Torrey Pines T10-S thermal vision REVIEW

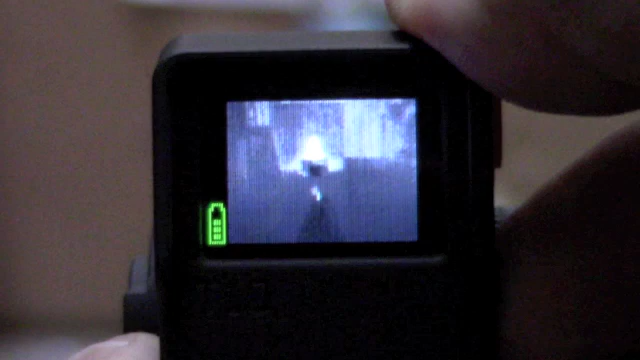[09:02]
As a side note, see how the cold is reflected in the aluminum silencer. And also you see how the cold air is running down from the bottle and making it cold below it on the sides.
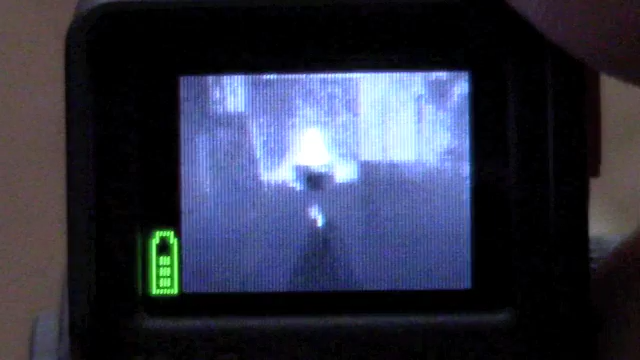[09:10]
The green.
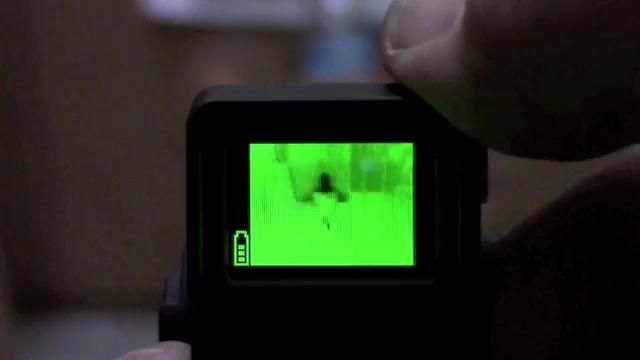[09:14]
And the predator mode, the full color.
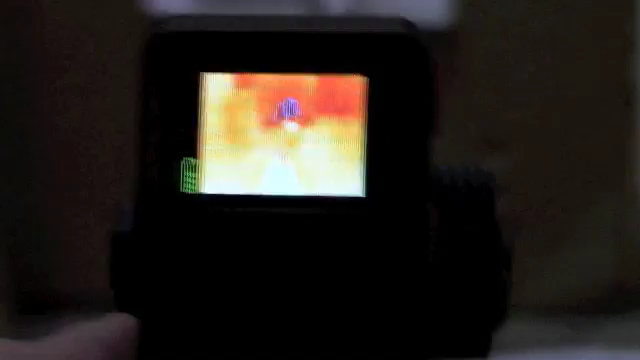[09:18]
And let's say we want to shoot that cold water bottle.